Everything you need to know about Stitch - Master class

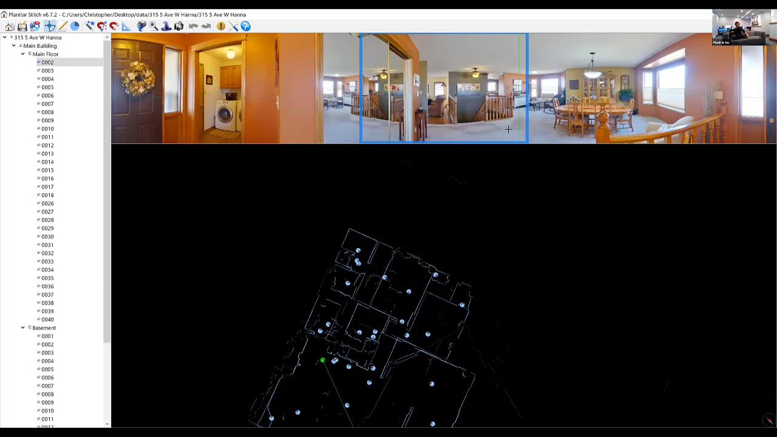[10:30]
and then it's going to um you know display them all to you uh if you're loading up um planix data it's going to do well it's the same thing it loads all the 360s in but what it does is it along with ims5 applies auto adjustments and there is a little bit of auto equalization that goes on so in ims5 what happens is you have three separate images and sometimes they differ in exposure and they differ in um color temperature so stitch does its best to kind of even them out which is very cool because sometimes you'll be standing in a room and the light is changing but
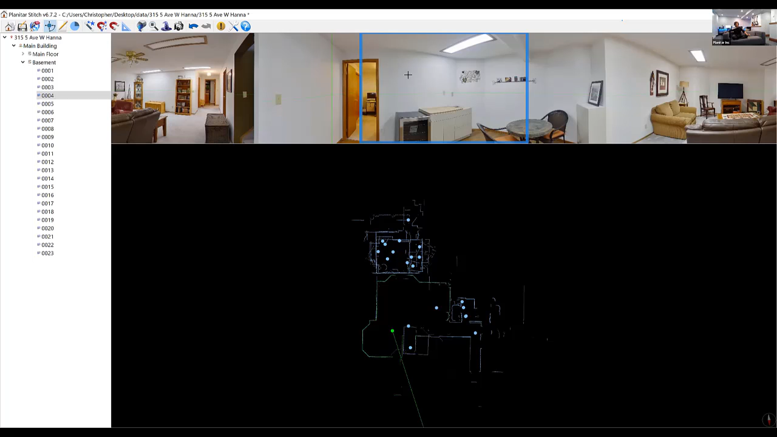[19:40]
button is used to align the whole floor let's see if it works oh yeah it worked so that's really just to square up the whole thing to the edges of the screen um so i'm going to show you some some fun tricks that you may or may not know if you hover your mouse cursor over the image and you use the scroll wheel on your mouse you can like look up and down on the preview there's no scroll bar i feel like there used to be one so how would you know that's there right it's like a cool hidden feature um so that's kind of neat so this was clearly shot on a planet so you can see it it's kind of neat
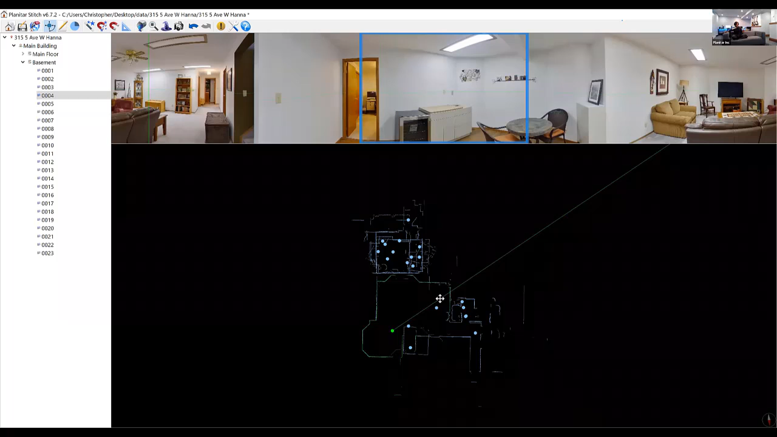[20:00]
um another thing that i just did that i i didn't explain but i was kind of cool is i pressed the letter f on my keyboard and i hope you guys can see that all the data changes to green so i can rotate the entire set of data at once if i press f f selects the whole
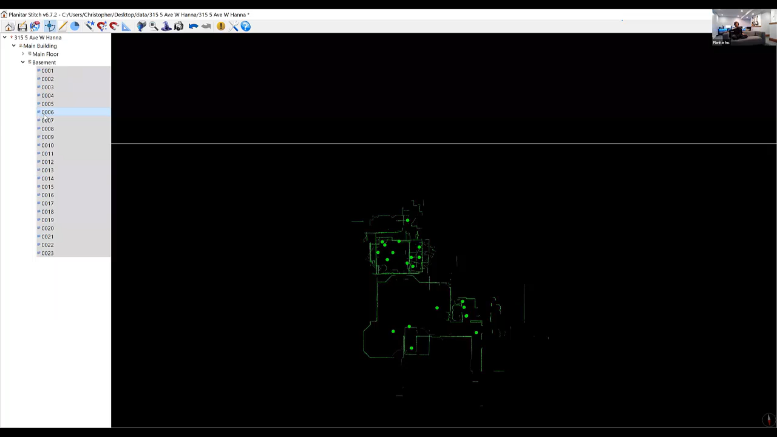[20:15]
floor how cool is that okay moving on we have a paint bucket
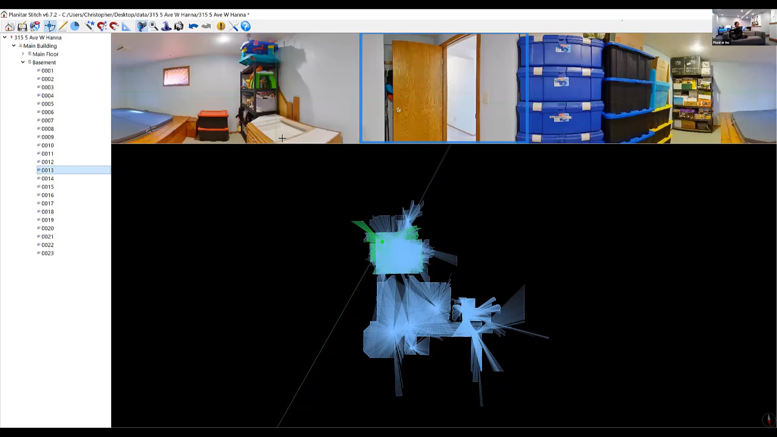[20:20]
that's what it does it shades things in so if you have planix you'll know exactly what this is like because coverage is built in um so it's exactly the same thing after the fact there's not much point in having
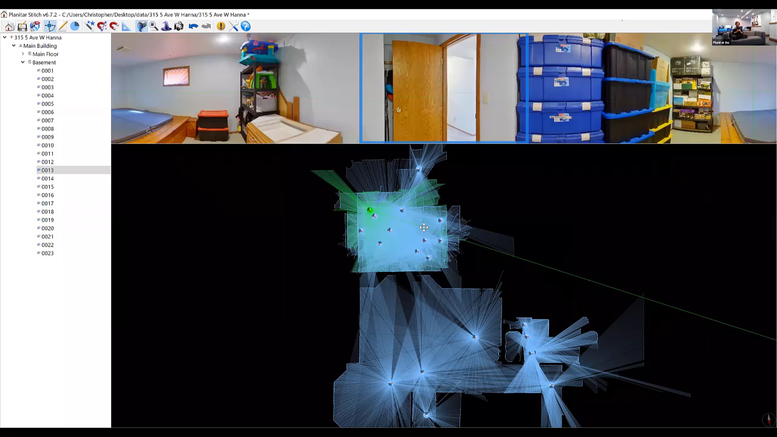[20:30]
this except as a really like a learning tool so what this does is it um let me just turn it off real quick and show you so here we have a pano center right and then we have all the data associated with it when i've selected the pano it will appear green and the data associated with that panel will also appear green so you can see some of it's blue some of it's green so the selected pano is the one that's green if i want to see or get a better idea because this is a bit messy of what the laser was able to see and what it hasn't
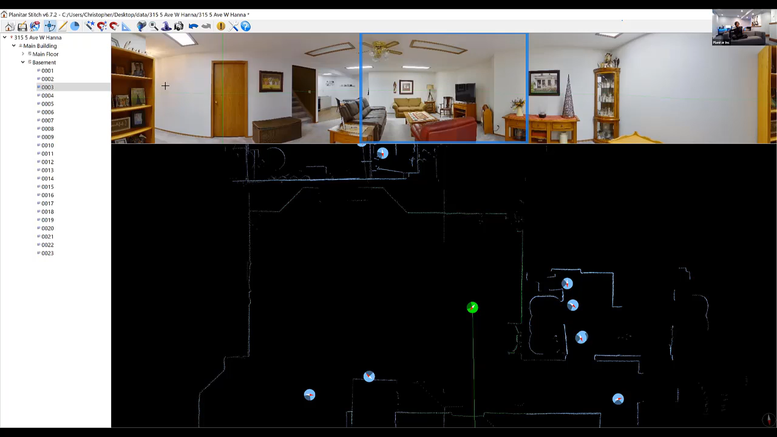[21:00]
been able to capture i can click on that paint bucket and it will shade everything in you know and you can see there are lines if i zoom in you can see it really well there are lines that go from the center to every point in the point cloud and all that's for is just to show you what you captured and what you didn't capture um and help you um figure out what you need to do and what you don't need to do later on when you're shooting so what people often do especially when they first start is they tend to overdo it a bit and
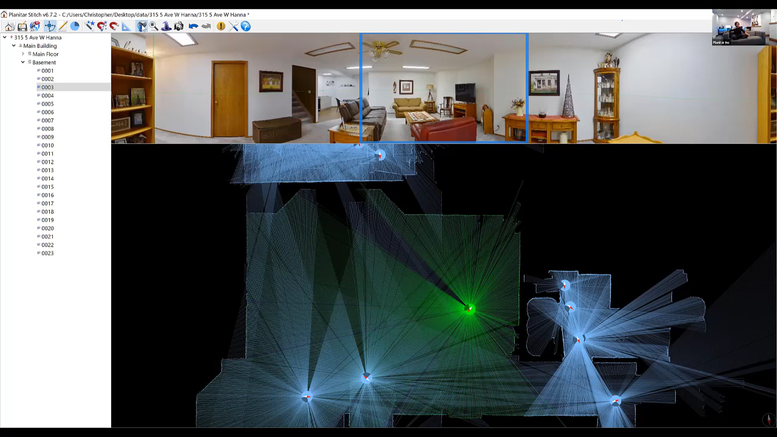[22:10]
that was different and that can allow you to say okay look i didn't need to shoot that extra one i could have just shot this this one i got all the measurement data and all the visuals that i needed anyway that's all it does doesn't do anything other than change the way it looks just like the coverage that you would see on planix um the little magnifying glass icon zoom to fit it just means that if your kids like sneak up on you and zoom in on the scroll wheel and you lose all your data that's actually happened to me you can click that button um and it will put it back all on the screen at once
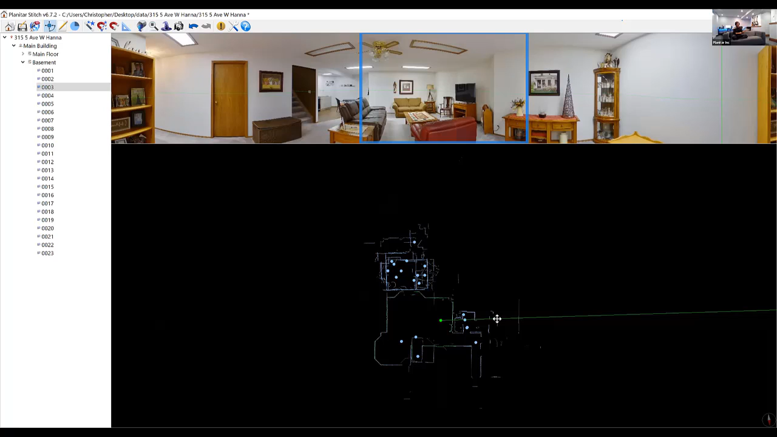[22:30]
so it'll make it fit uh and then the next one is the adjustment screen so this is a big one so this screen allows you to change the way the images look